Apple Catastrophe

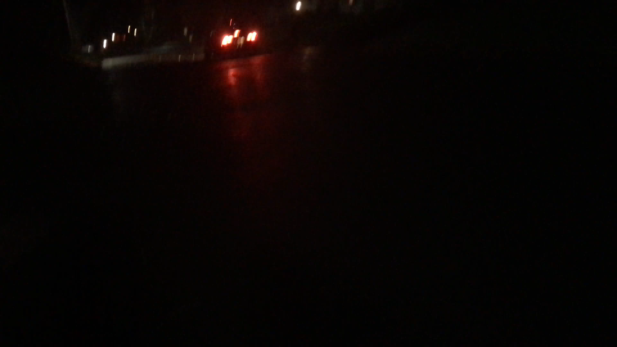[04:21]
They're avoiding the apples. They're all just in the middle of the road.